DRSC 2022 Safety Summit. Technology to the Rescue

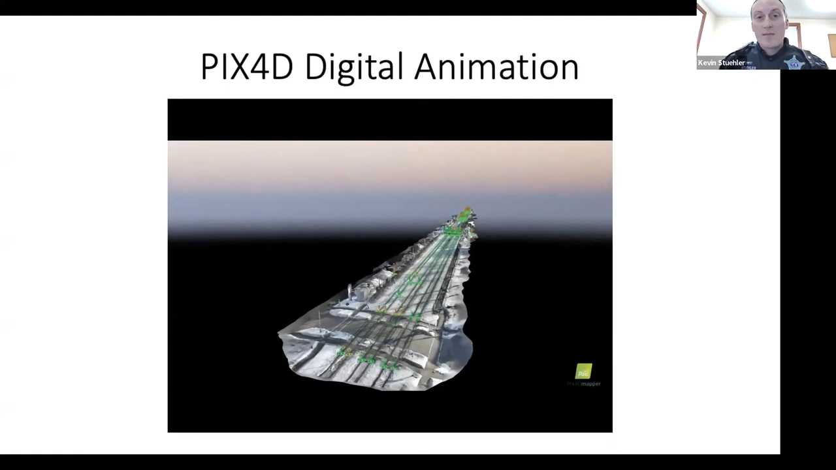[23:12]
so if we are unable to obtain any type of um video footage for evidence crime scene documentation
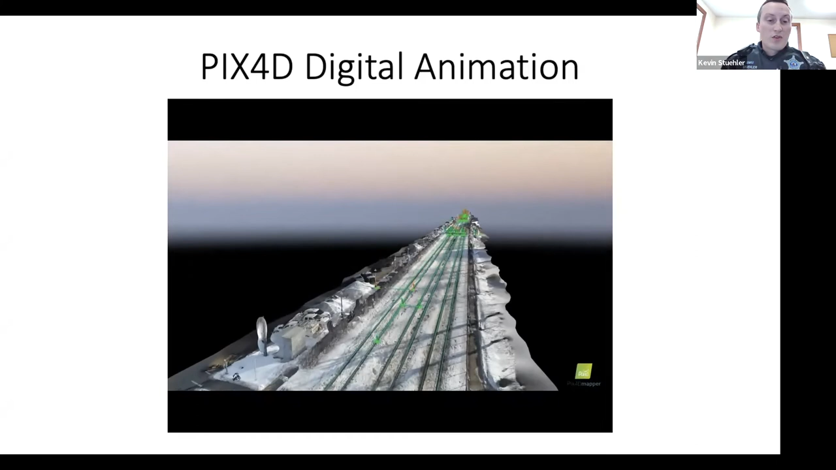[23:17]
our pix40 software will allow us to create an animated video um in this animated
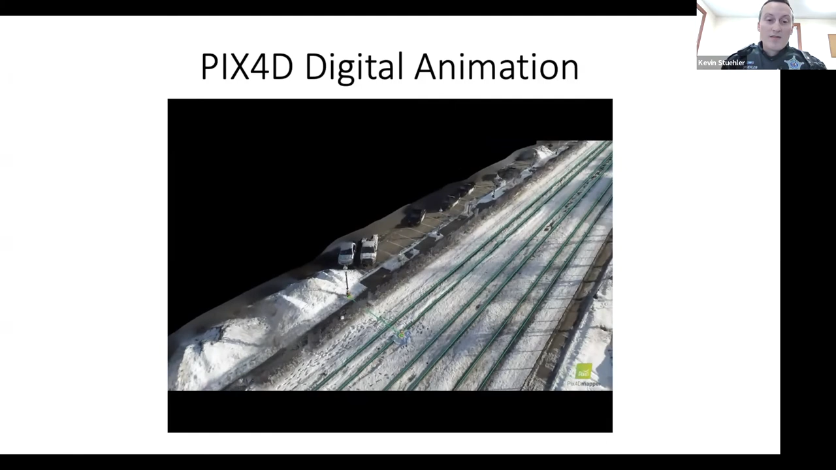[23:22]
video you can see where the green lines and orange mark green and orange markers as uh points of interest things that we've marked up and we can also always go back to and get
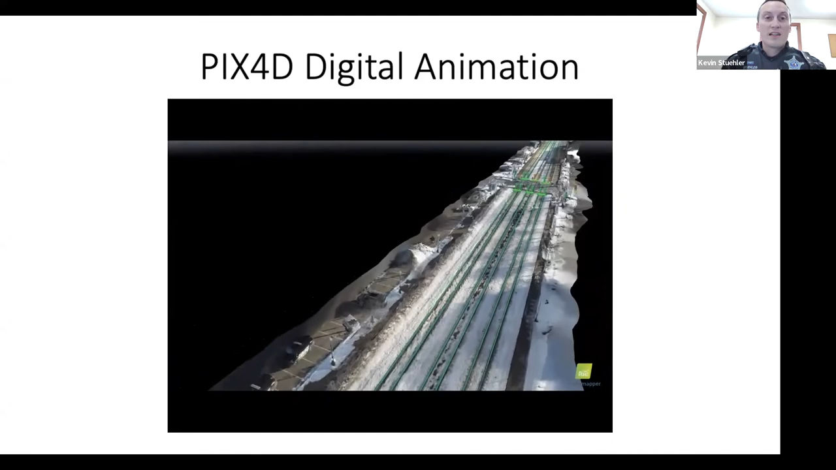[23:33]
additional measurements if need be i can actually skip to the next slide